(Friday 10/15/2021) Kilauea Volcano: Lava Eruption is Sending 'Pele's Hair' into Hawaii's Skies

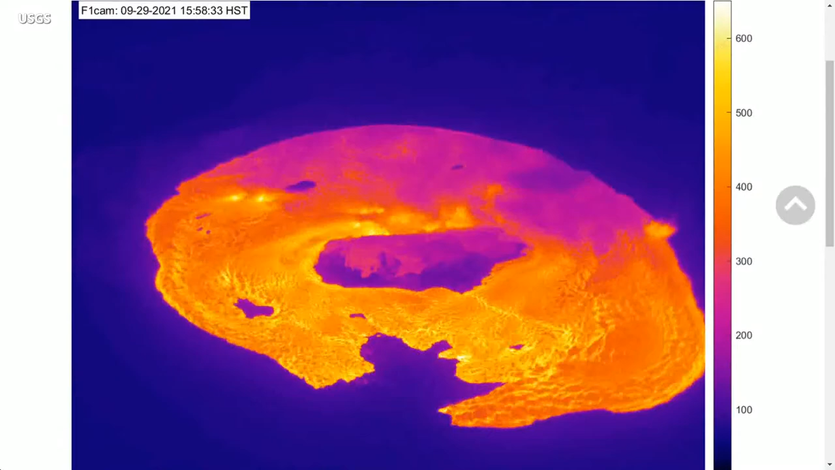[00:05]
Following a sudden increase in earthquake activity on Wednesday afternoon, and an increase in the U.S. Geological Survey Volcanic Alert Level from advisory to watch, lava is now filling the summit crater once again.
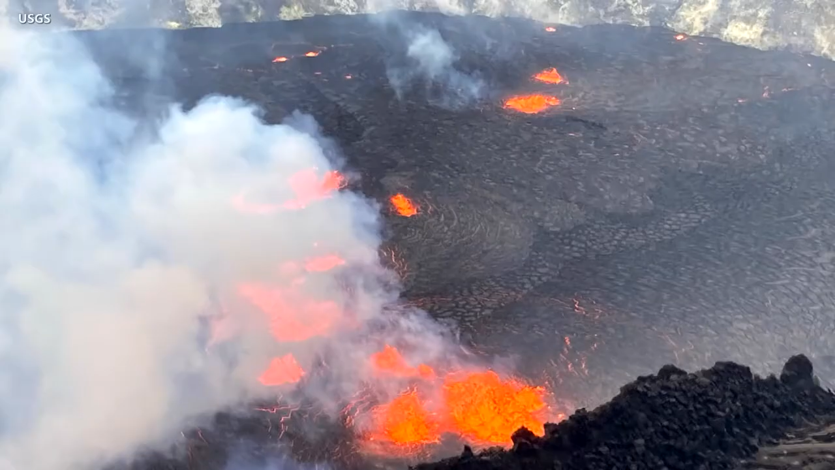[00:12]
The alert level is now at warning. At approximately 3.20 p.m.
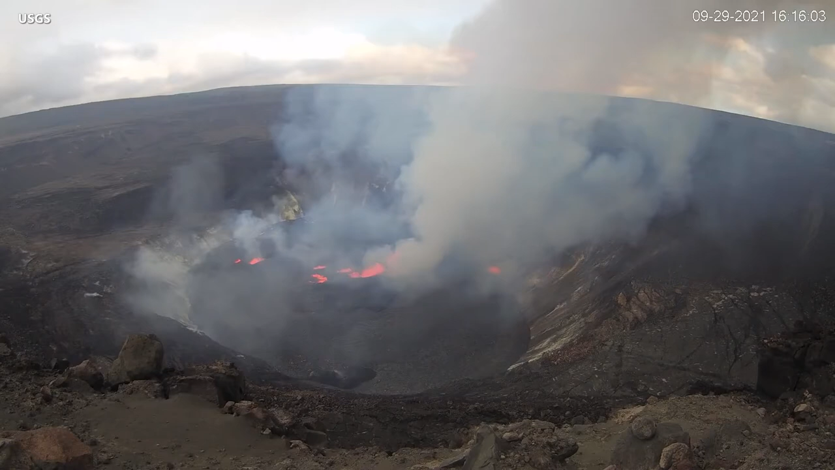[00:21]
Hawaii time on September 29th, the USGS Hawaiian Volcano Observatory detected glow at the Kilauea summit.
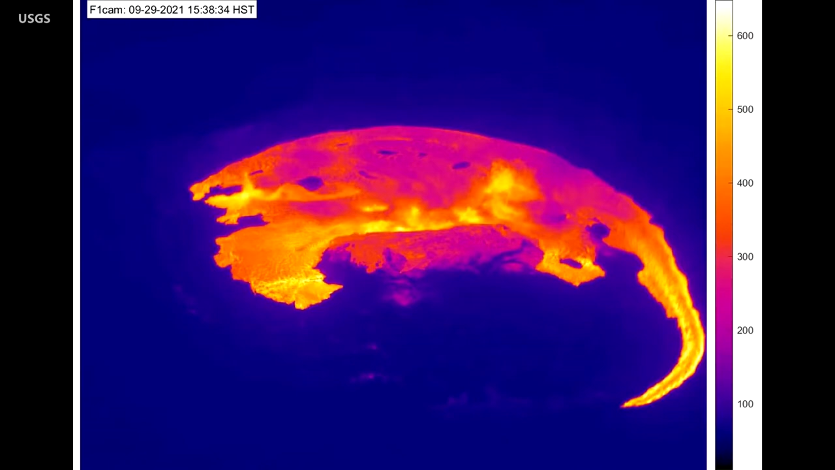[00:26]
Webcam images revealed that an eruption had commenced within the caldera. As of now, all activity is confined to the summit area within Hawaii Volcano's National Park.
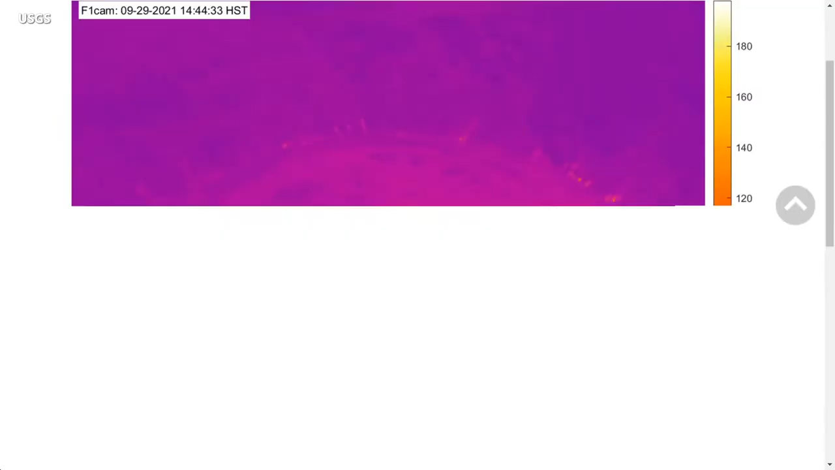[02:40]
These animated thermal webcam images were taken between 2.45pm and 5.45pm, and the start of the eruption was recorded.
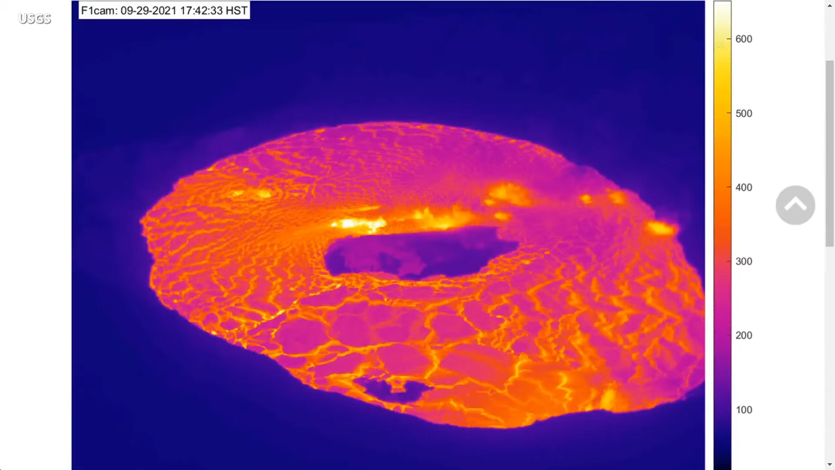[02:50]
Lava flows have covered most of the crater floor, and the solidified island created during the last eruption is visible in the center. At approximately 4.43pm, another vent opened on the west wall of the crater.